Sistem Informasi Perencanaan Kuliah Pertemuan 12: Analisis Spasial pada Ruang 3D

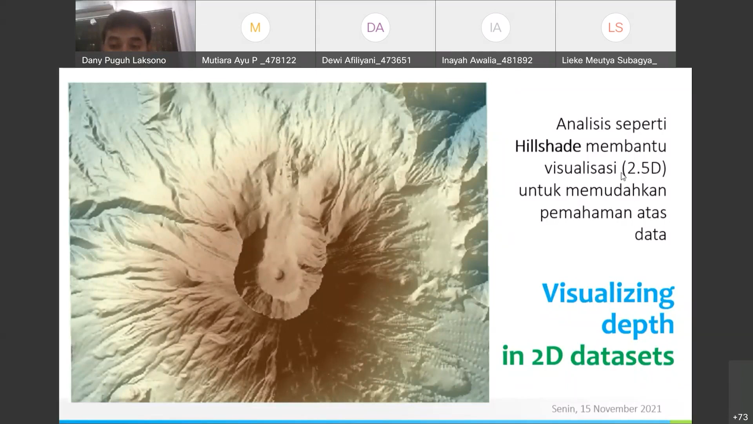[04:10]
Datanya sendiri tetap data dua dimensi atau data tiga dimensi elevasi. Tapi model visualisasi semacam ini kita sebut bukan tiga dimensi, tapi masih 2,5 dimensi. Ya. Ini membantu. Tetapi ada kalanya, dan tadi sudah saya sebutkan, ada kebutuhan-kebutuhan di mana kita benar-benar pengen menyajikan data tiga dimensi semacam ini.
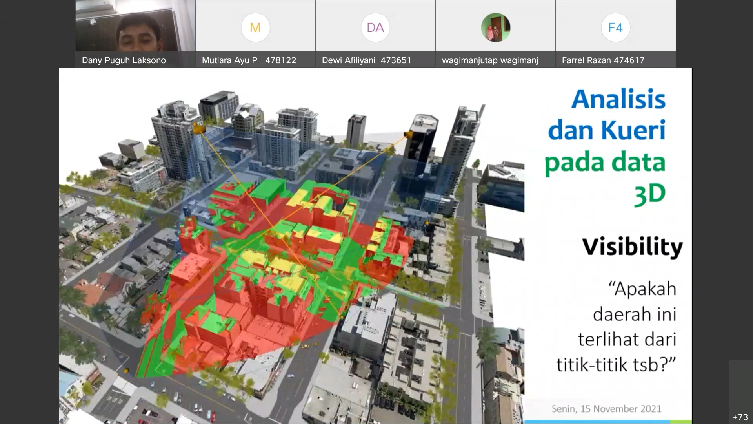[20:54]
View set itu kita melihat. Ya, sama seperti tadi line of sight. Nah, ini contoh view set, daerah yang terlihat dari posisi mata saya di mana saja.